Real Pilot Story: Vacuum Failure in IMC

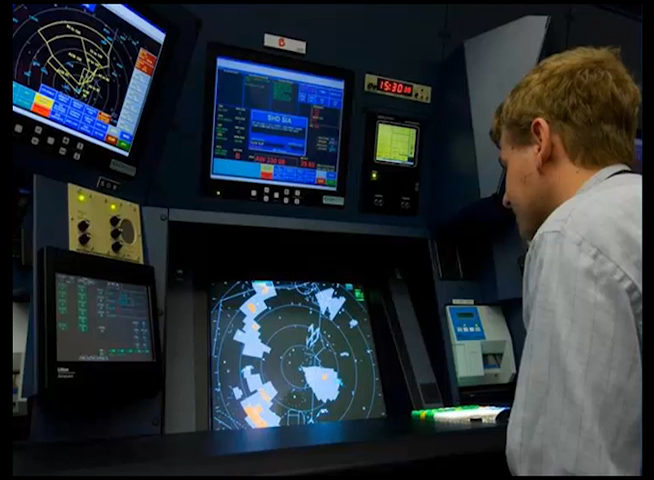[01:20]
November 0155, Mike, Mike, there's numerous areas of weather, southeast of Craig also, light, moderate, heavy, extreme. Just let me know, once you get past this first cell, what you'd like to do. ATC said they had a hole that they'd been vectoring people through between the storms, and they thought they could get me through that hole. And they offered that if it got too rough, they could always have me turn around. About this time, ATC gives us a vector. November 01, Quebec, Roger. So just heading 2-9-0-0.
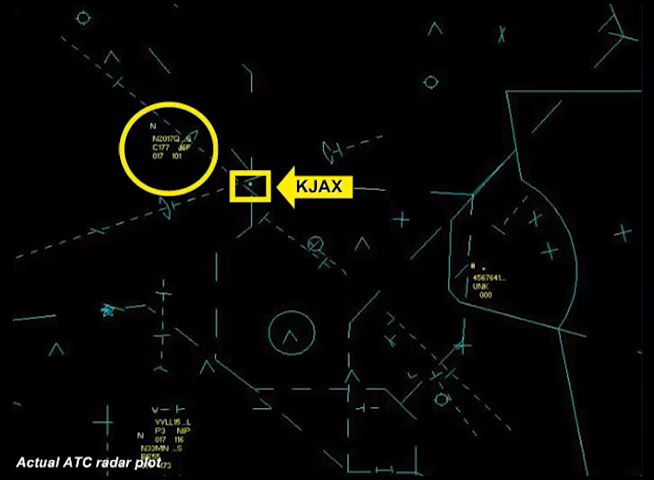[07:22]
Let me understand. That's fine. One-time, Quebec. No advice. When we were doing this, he gave us about two turns to try and get us better to the approach course. You got one, one, zero point seven down then? One-time, Quebec. I'm at it. It looks like you're gripping across the localizer. Let's do your choice. We're about three miles from the dance. Either a right turn or a left turn. How do you want to do it? The choice of making a left or a right turn confused us, and then we ended up starting,